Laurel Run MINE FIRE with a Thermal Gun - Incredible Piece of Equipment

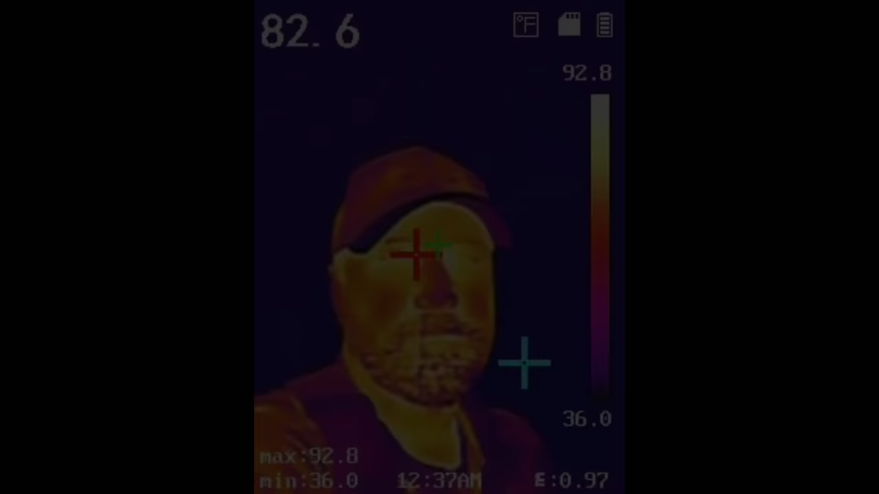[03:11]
right so i'm going to bring the gun up here
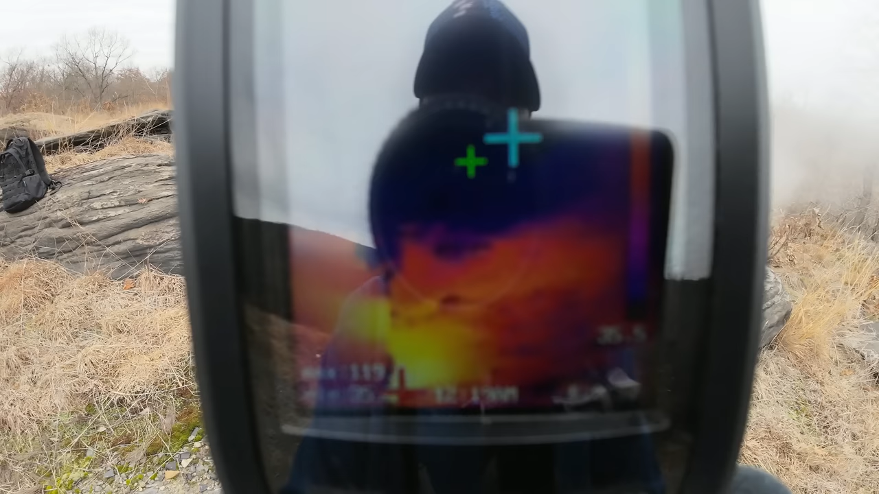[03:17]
and there you can see now it is color-coded so basically the the white is the hotter and the
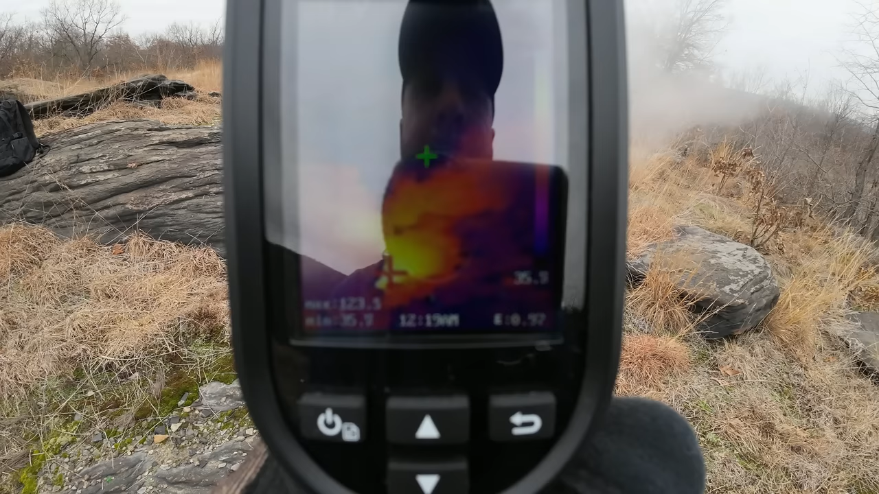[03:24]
dark purple is the colder and this actively scans for the hot and cold spots wherever you're pointing it so there's going
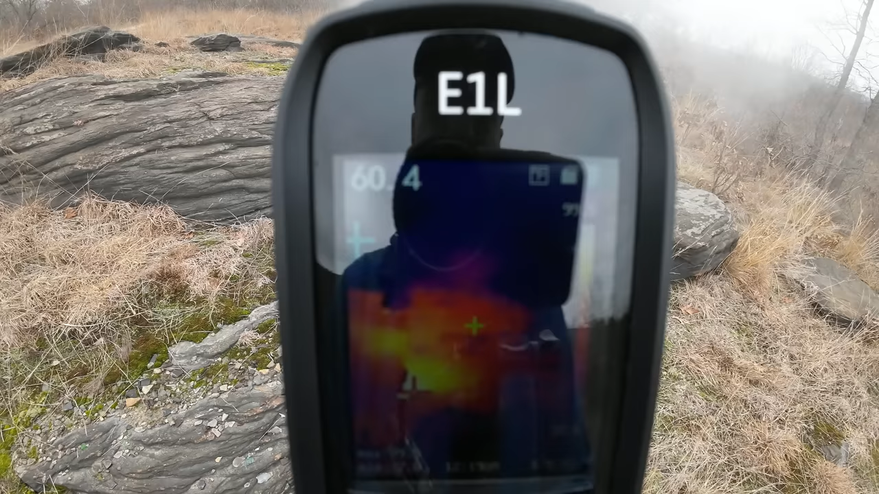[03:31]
to be crosses jumping about on the screen showing we're hunting for the hot and cold zones now
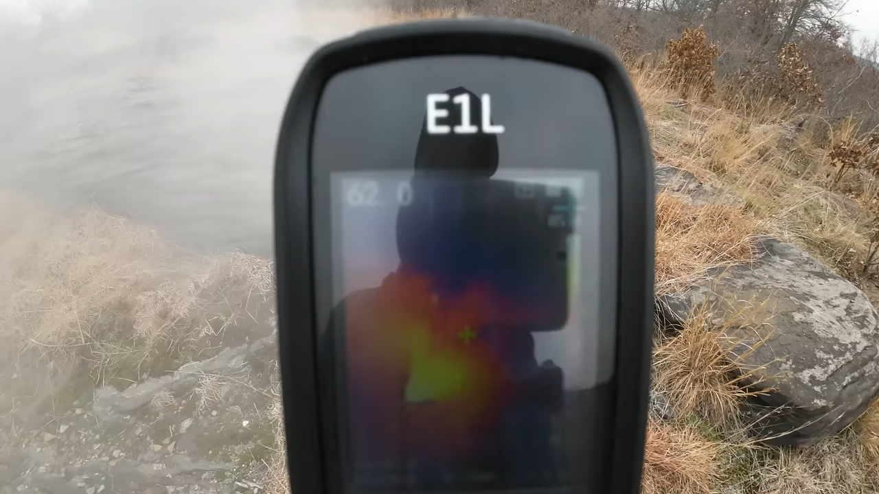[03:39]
the yellow there although it looks like fire that's just the hottest area right now and it's reading 127 degrees approximately now if i point the center cross that's going to give me
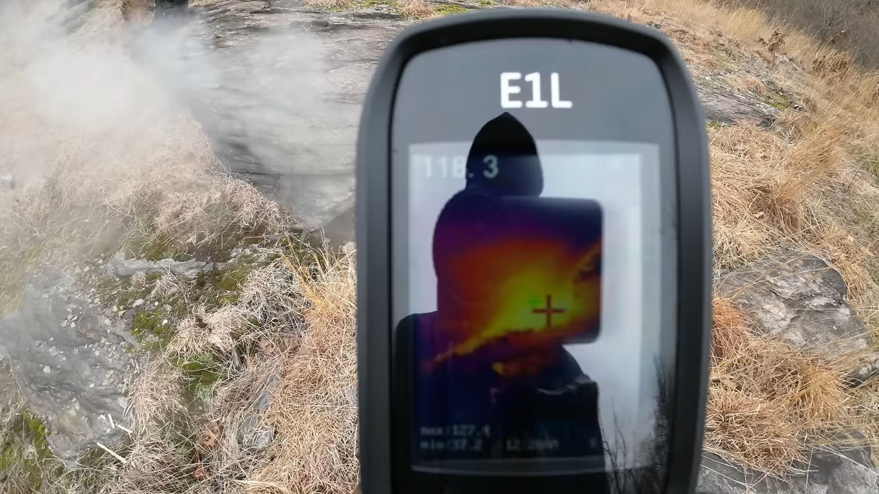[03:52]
the actual reading on the top left corner which is varying over 100 degrees depending on where i point it at but i just want to show you how this is going to be useful as we move away
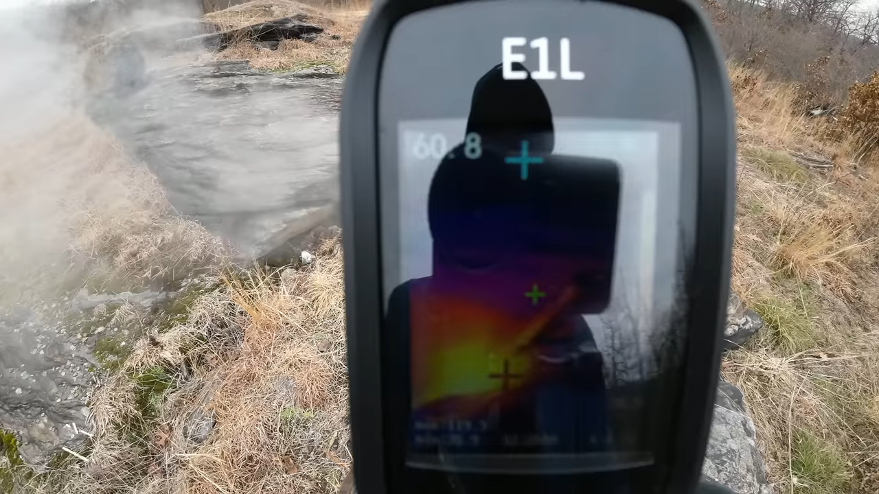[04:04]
we can actually see where the ground is still warm now even though there's no steam coming out from here
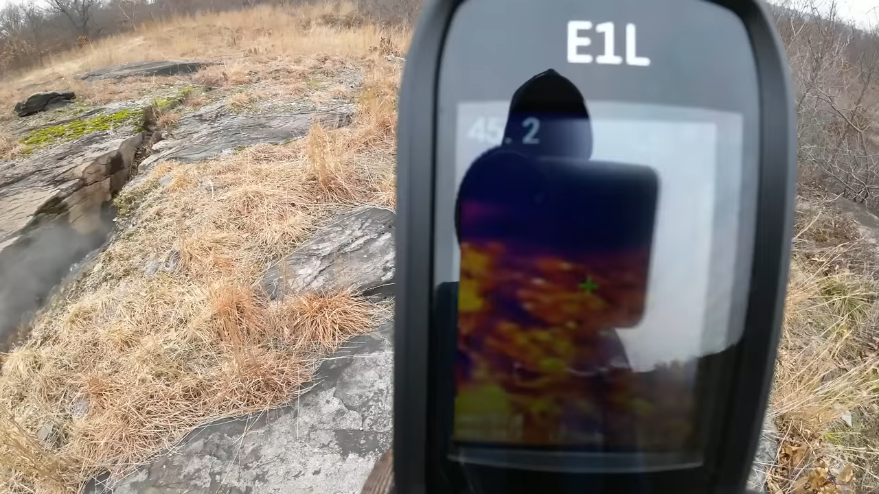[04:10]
you can see it is warmer than the environment
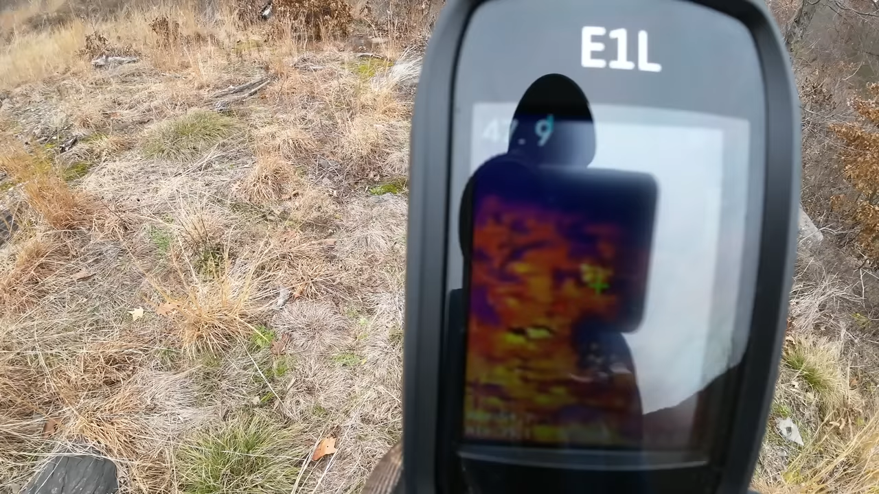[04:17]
it's in the upper 40s but ambient temperature is roughly 37 degrees now it shows yellow like that just because that is a whole temperature showing off into the distance
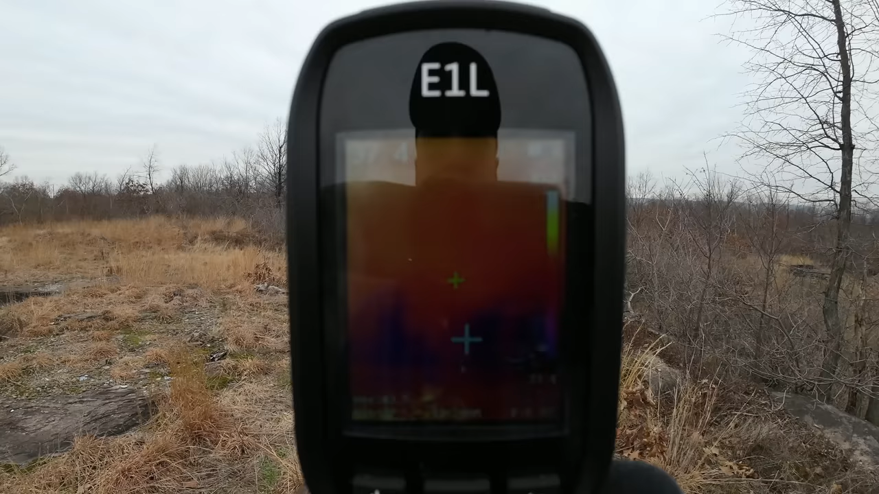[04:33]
when you do pick up hot and cold it does change color like that but the ground is definitely warmer in this area
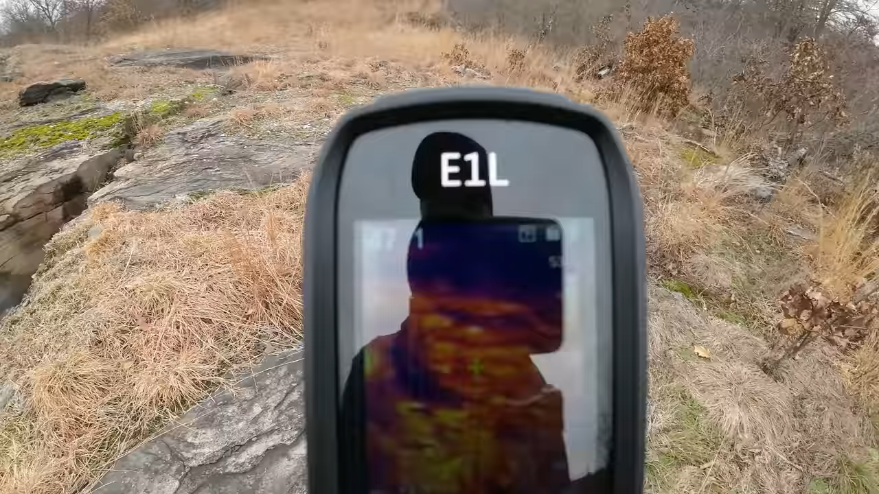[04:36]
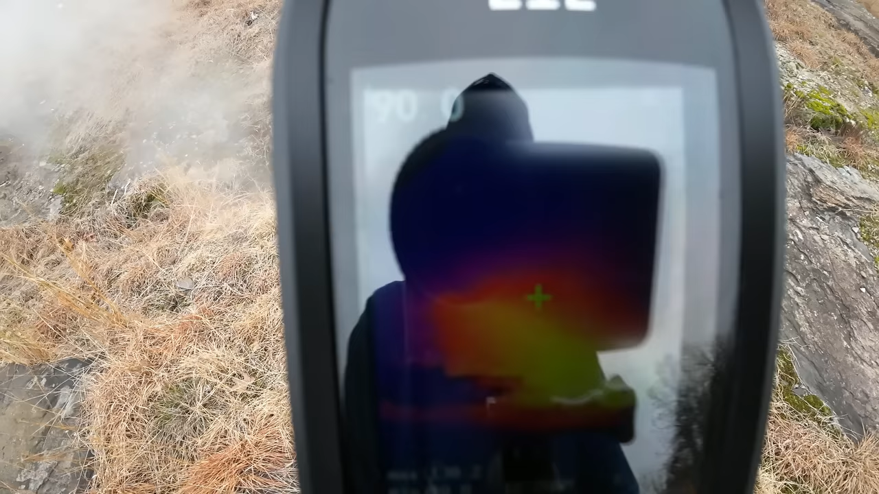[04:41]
i think that looks really awesome being able to see the heat source like that i'm going to actually take a picture as we speak